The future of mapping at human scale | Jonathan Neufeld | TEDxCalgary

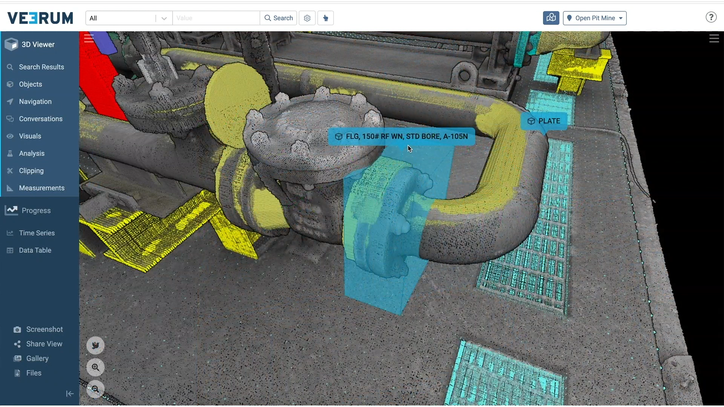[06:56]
These one-to-one scale maps are used for modeling equipment ahead of repairs, and ensure that manufactured parts will fit properly within the existing infrastructure.
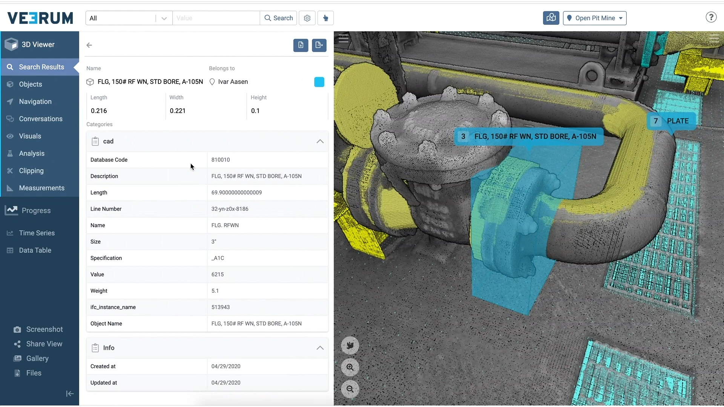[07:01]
Using a one-to-one map in this context saves time and cost for the facilities managers and equipment suppliers.